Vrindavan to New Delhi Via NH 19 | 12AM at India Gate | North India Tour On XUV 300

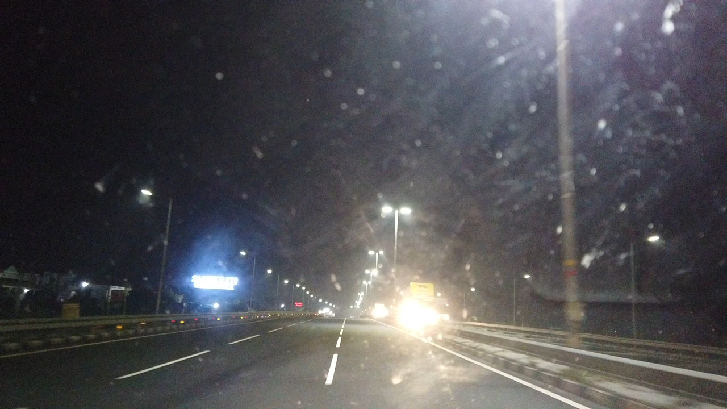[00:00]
यहां से हमारा होटल 145 किलोमेटर्स पे है और टाइम लगेगा करीब तीन गंटा रोड काफी अच्छा है यह आगरा दिल्ली रोड है यहां पर रोड साइड में आपको काफी सारे बहुत सारे
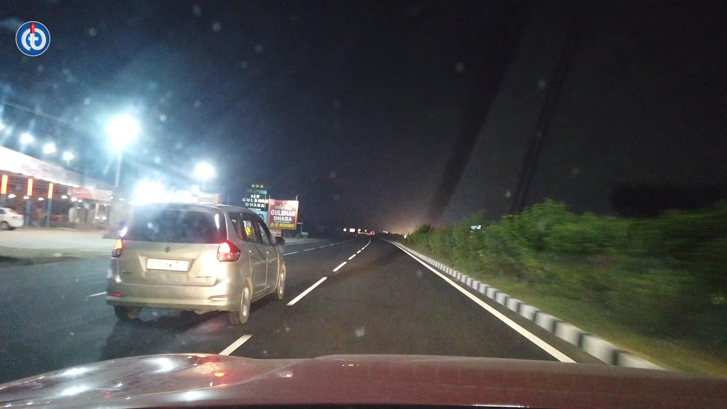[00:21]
होटल्स हावा बगेरा मिलेगा कोई दिक्कत में होगा खाने के लिए अपको एक जगा पी लिखावा है 140 पॉर्टी पॉर्शंट भैच पता ने हो क्या भैच देगा हूँ
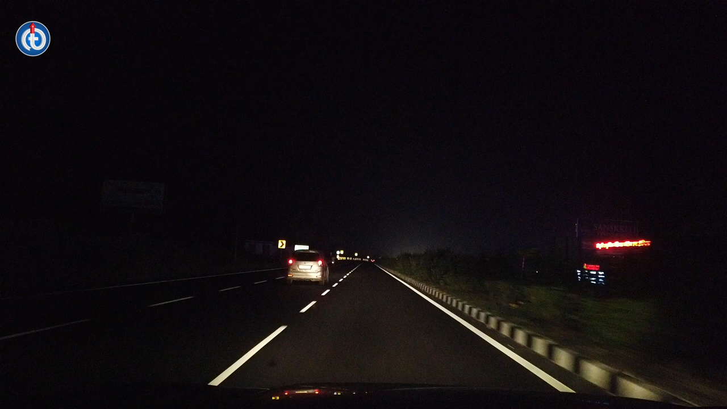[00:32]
अगर में टोलगेट्स है साइड पेट्रोल परम से बहुत सारे हैं हम लोग को पॉंचने में रात को बारा बच जाएगा लखमोश्क्री लग रहा है
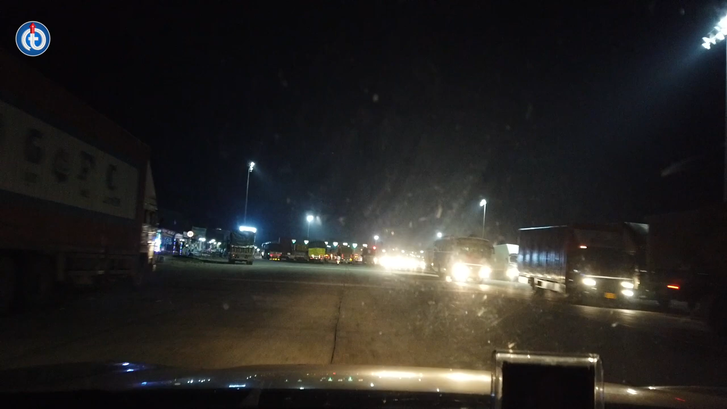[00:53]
अजया यह पहला टोलगेट टोलगेट है ब्रंदावन से बिंदी जाने के राष्टे में और देखिए कितना वेड़ है यहां पर
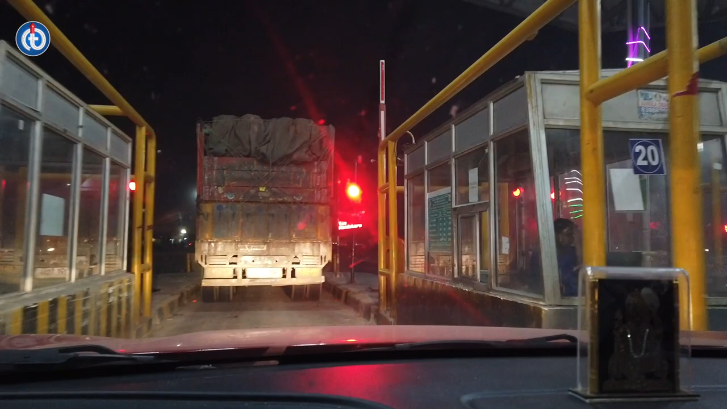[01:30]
कि मत चुड़ा दुसरे यहां पर कार का तो बंचार से 110 रुपेश है
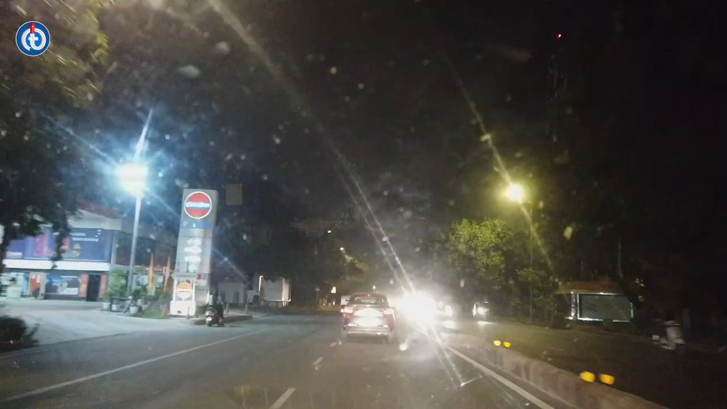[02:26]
जिसको हम लोग आ चुके है अवी इंडिया गेट के पास नेशनल वार मेमोरियल है राइट साइड में और अब हम लोग जाएंगे इंडिया गेट के पास